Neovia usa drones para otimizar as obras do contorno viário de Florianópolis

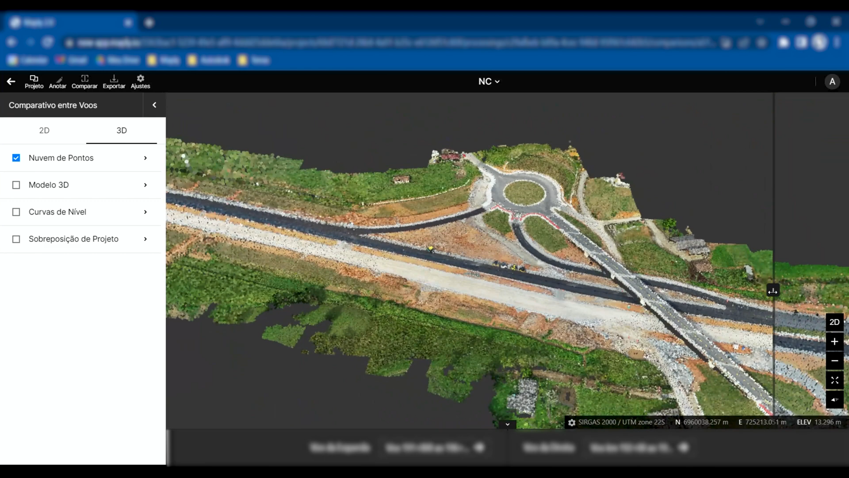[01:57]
Nós até apresentamos ao cliente algumas dúvidas e abrimos a plataforma MAPLI e através
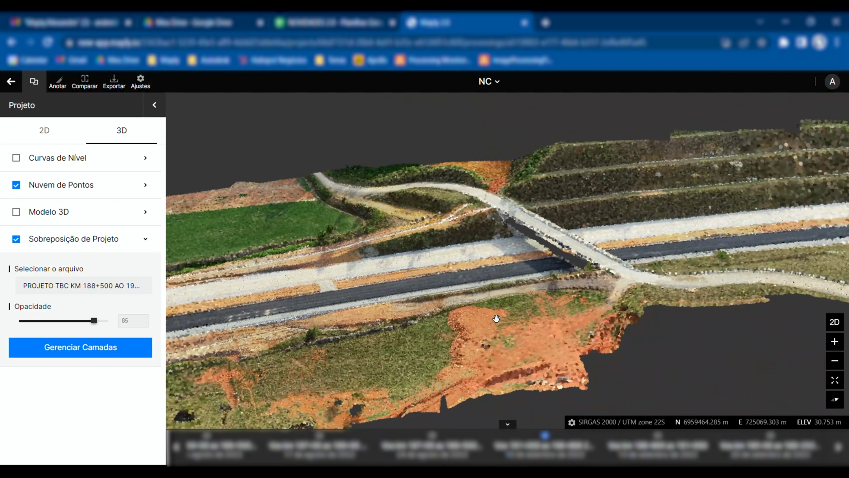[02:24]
acabado e comparar com as nossas medições e também calcular volume.